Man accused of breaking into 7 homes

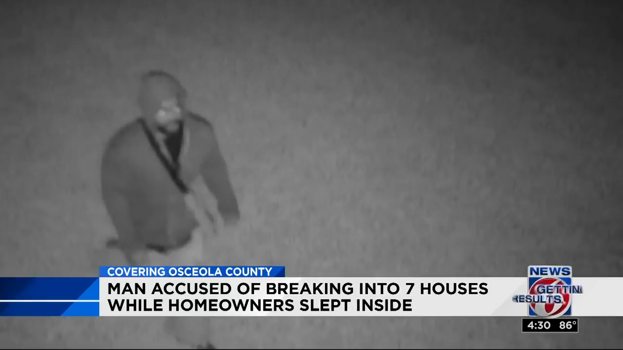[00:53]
First, he's seen walking up to the home and looking around before walking right in.